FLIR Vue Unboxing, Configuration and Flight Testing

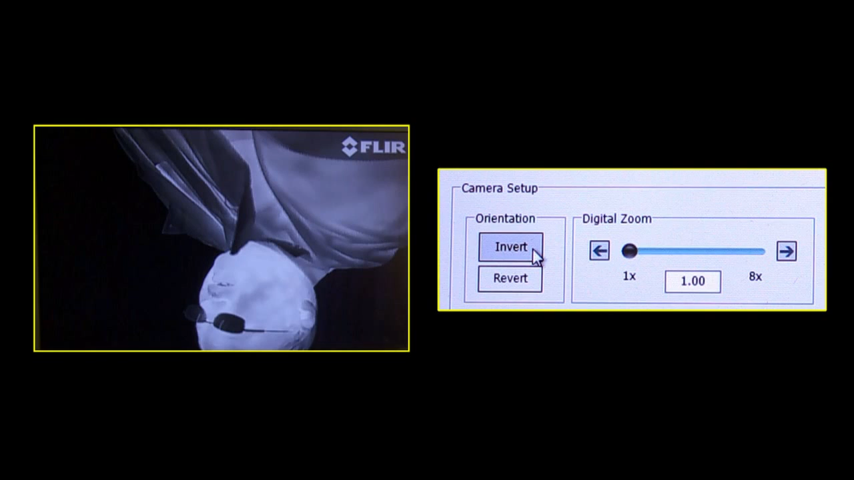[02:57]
And we can also flip the image left to right. And then, of course, back.
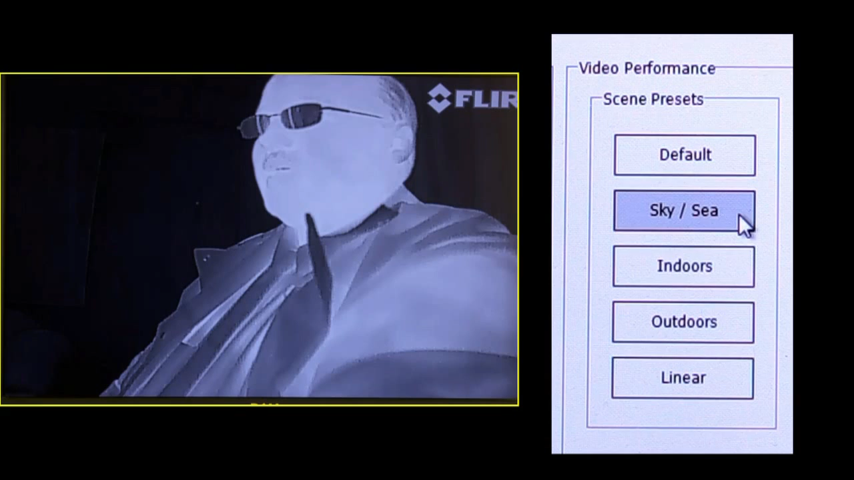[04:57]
indoors, outdoors, and linear, the image on the screen looks a little bit different each time.
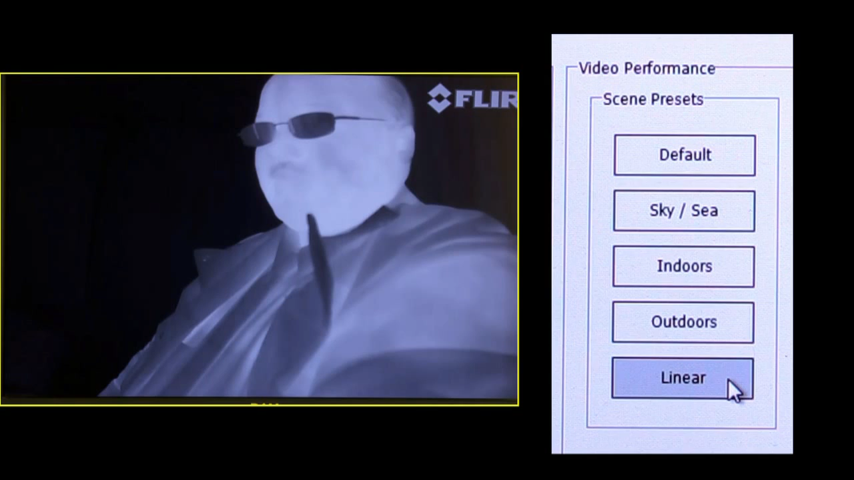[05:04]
Sometimes a little bit more contrasty, sometimes less so.
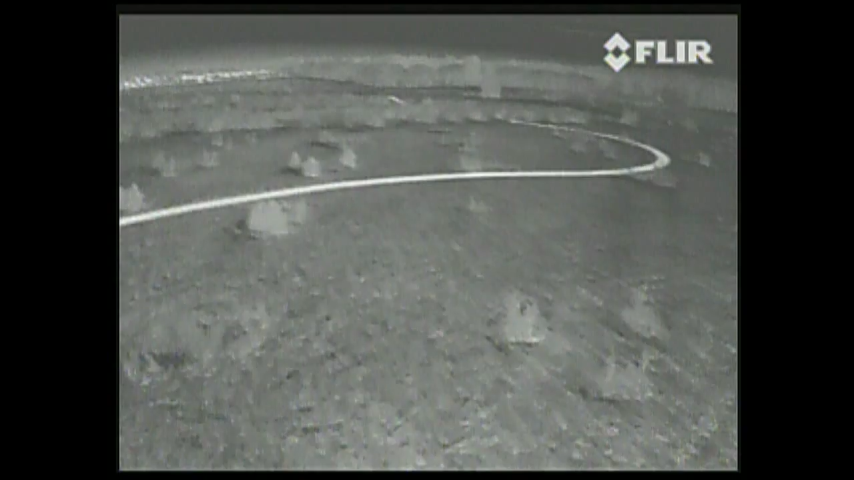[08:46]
Okay, so if you've never flown FPV using a thermal imaging camera before, it definitely requires a shift in the way you see the world.
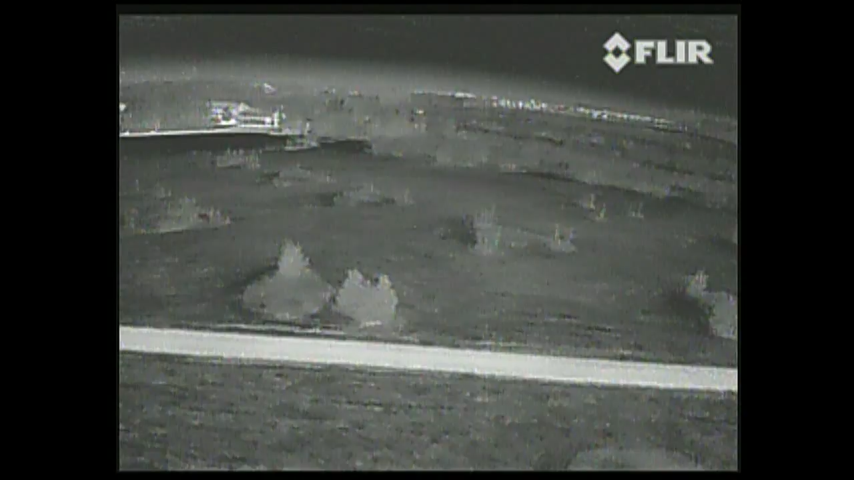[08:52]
We're flying in white hot right now, which means the hottest things in the frame are white. So that includes things you'd expect, like people and their dogs,
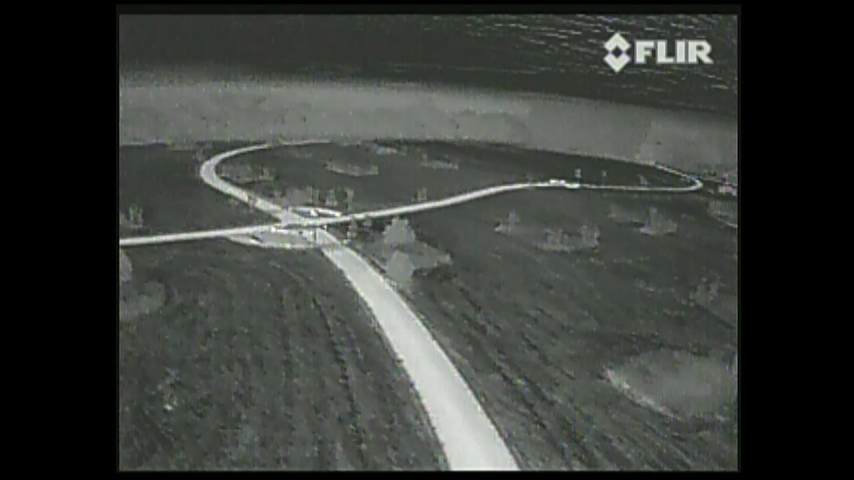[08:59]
but it also includes things like the path you're seeing here, because it's been absorbing the sun's rays all day, so that's showing up nice and bright too.
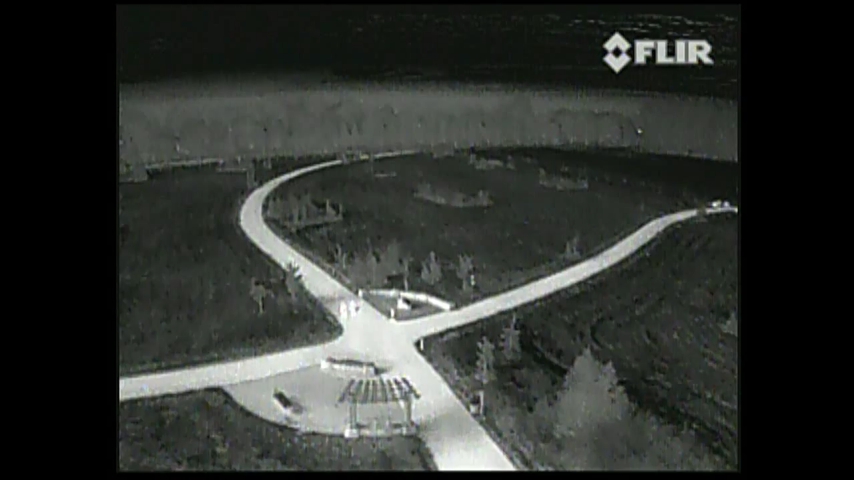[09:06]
So as you can see, I've got some people walking on the path here below me,
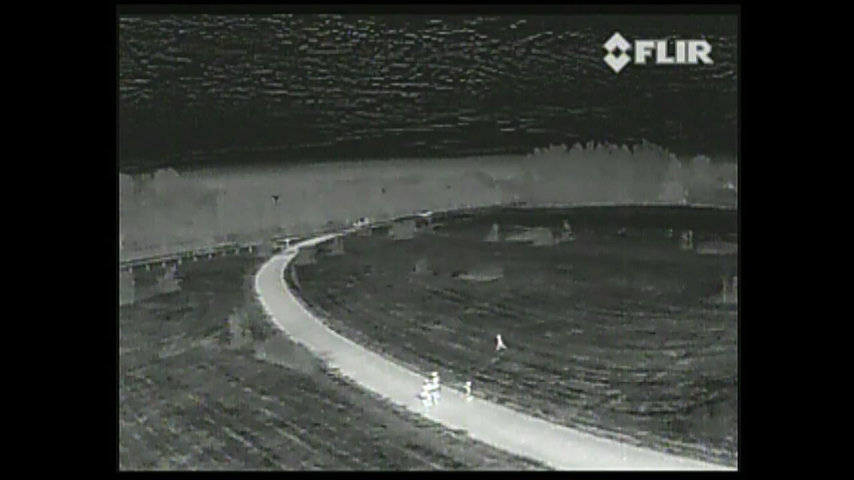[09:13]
but you can barely distinguish them against the heat of the path itself, whereas the one person who's walking out on the grass is visible very clearly. And then in the background, you can see the vehicles moving down the roadway, and again, they're showing up nice and bright because they're very warm relative to the background.
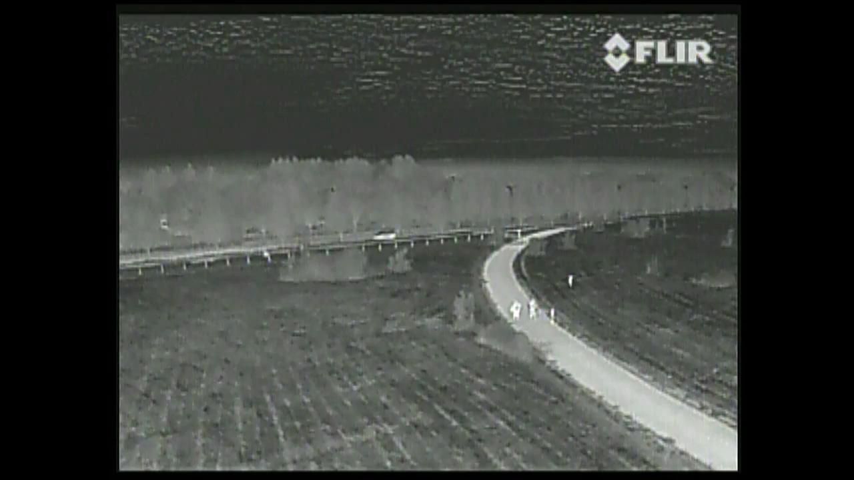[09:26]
One more thing to be aware of when you're flying is that every so often you're going to get a flat field correction.
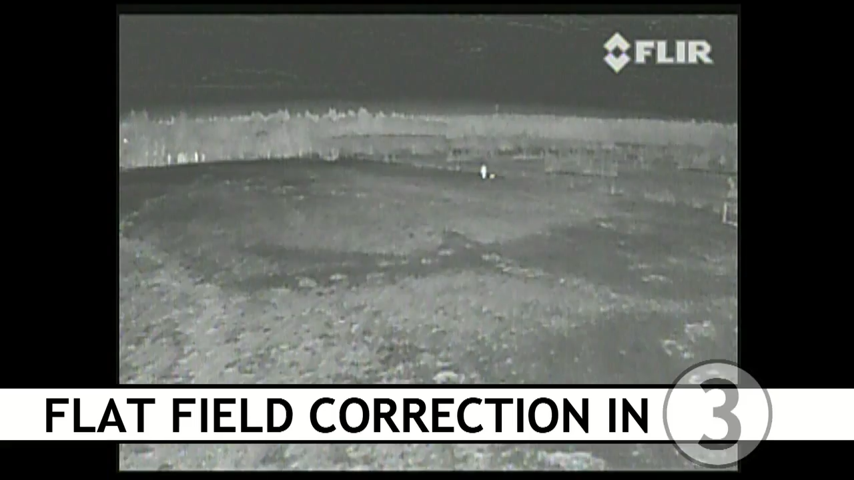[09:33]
That is, the image is going to freeze for just a second while the sensor essentially goes through and sets itself back to neutral.
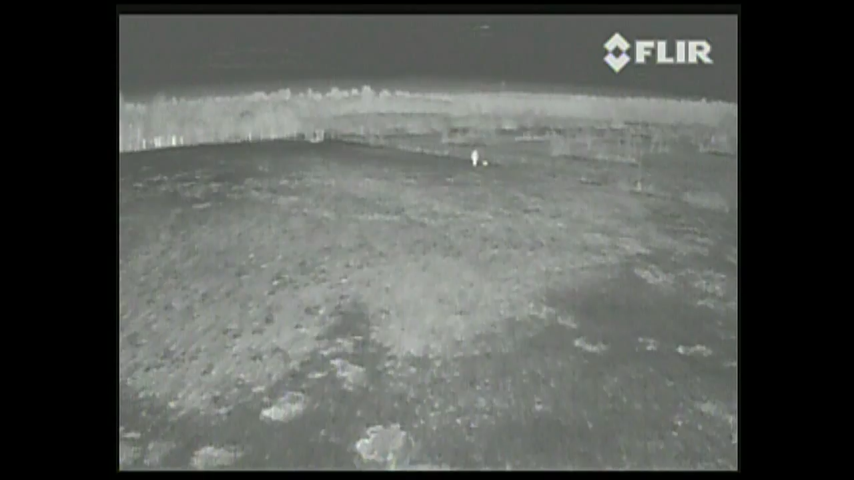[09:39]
This is so the image doesn't get too gummed up while you're flying along.
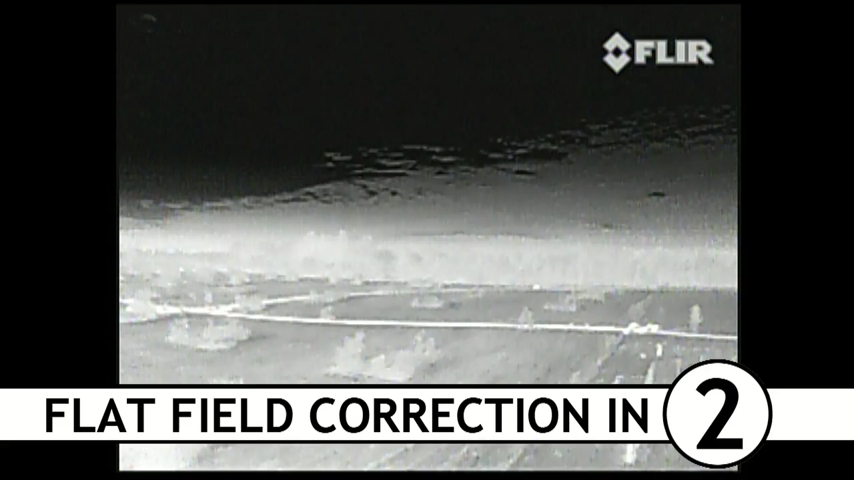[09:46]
So that can be a bit startling if you're not expecting it, so be aware that that's going to happen. It's nothing to be afraid of.
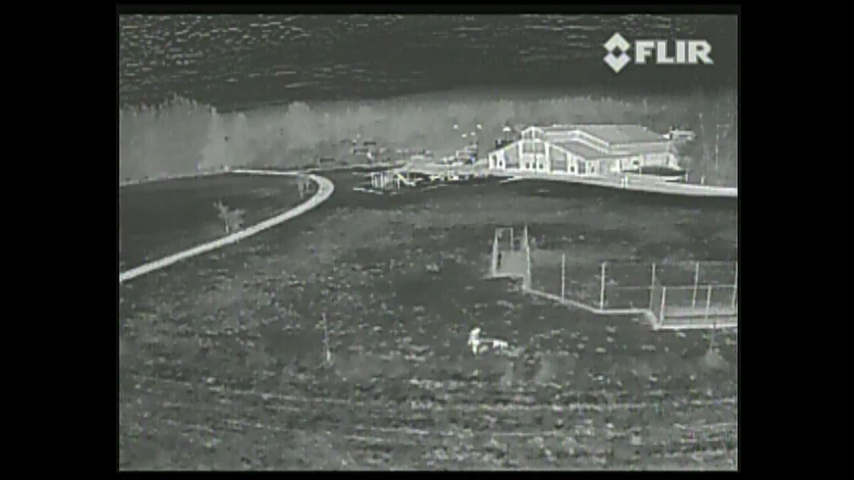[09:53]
One thing to be aware of if you're mounting the camera upside down the way we did here is that in addition to flipping the image vertically, you also have to flip the image horizontally. Otherwise, when you're flying from the aircraft's perspective using FPV,